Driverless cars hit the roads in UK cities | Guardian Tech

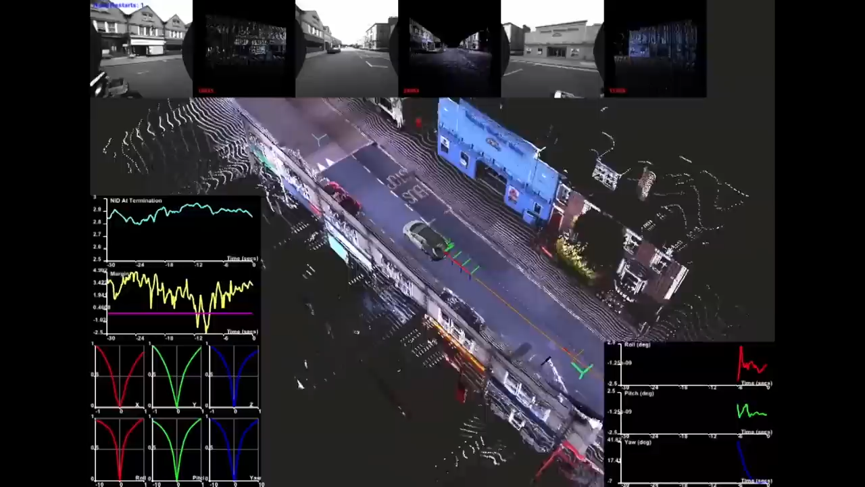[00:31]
This is a laser radar which can tell you very accurately how far you are away from something.